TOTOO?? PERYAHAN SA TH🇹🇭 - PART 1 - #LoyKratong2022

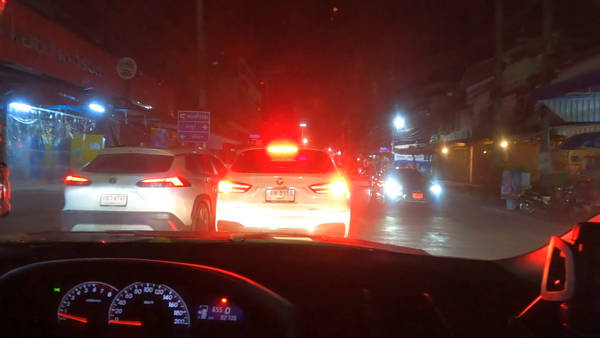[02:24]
Medyo traffic Kung Kagabi kami pumunta Mas worse ang traffic So medyo magaan gaana ngayon So hopefully So hopefully Sa bandang Toloy Hindi na
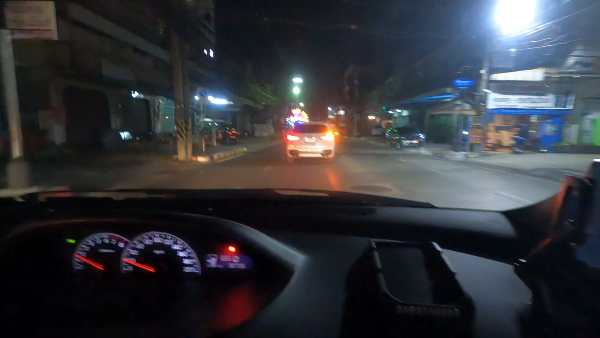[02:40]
Pinipapatra And hopefully Sana May Papag Parkingan tayo Kasi Punong Punong dun eh
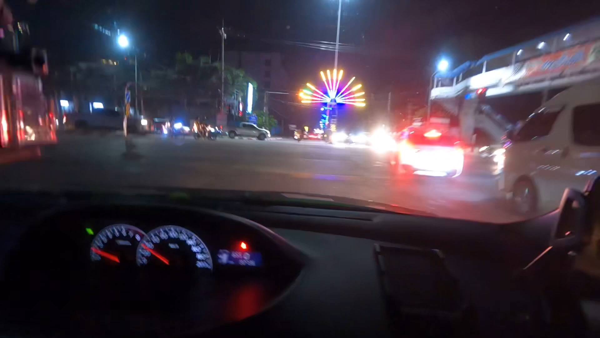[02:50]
And Meeting the red light Sorry Shhh Hindi ako naman sa Oh nooo
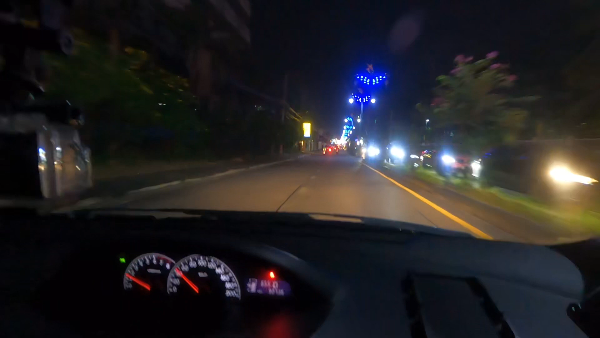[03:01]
Woah I can't see As you can see Makahaba na yung Makahaba na yung Ano Makahaba na yung Ano Makahara na park Sa may gilin So yung puloy Andun ba sa bandang dun
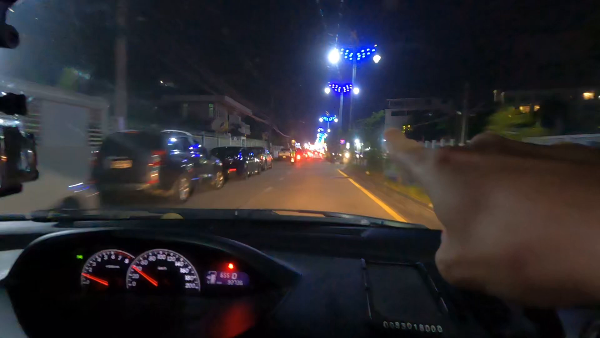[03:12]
Ah We're gonna look for A space Kung saan tayo Puwde magpark And Sana Malatin lang